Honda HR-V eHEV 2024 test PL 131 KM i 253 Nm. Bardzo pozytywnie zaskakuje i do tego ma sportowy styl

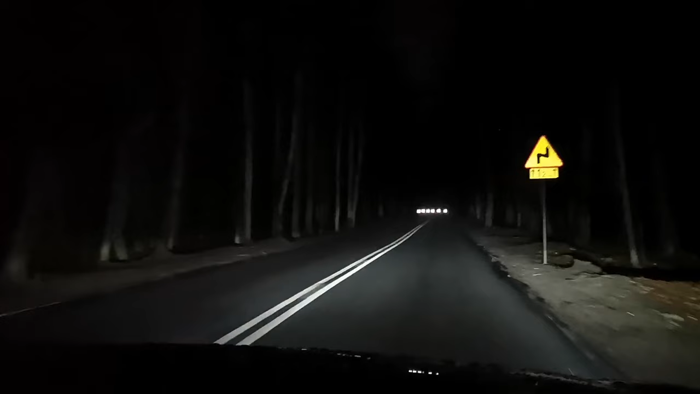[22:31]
doświetlenie zakrętów i automatyczną regulację wysokości reflektorów warunki podczas testu reflektorów były utrudnione bo niestety padał deszcz